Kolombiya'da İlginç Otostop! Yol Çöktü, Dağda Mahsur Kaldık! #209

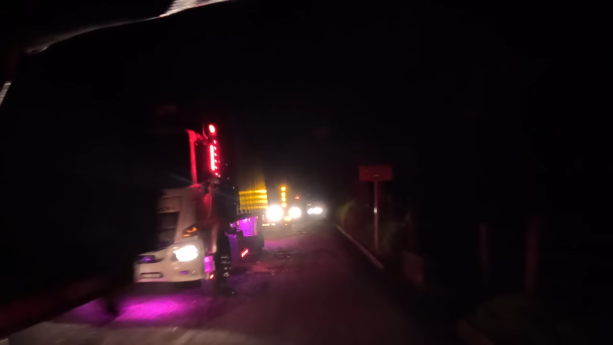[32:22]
Ya şu kuyruğa bak ya, benim tırcı abi buradadır kesin ama.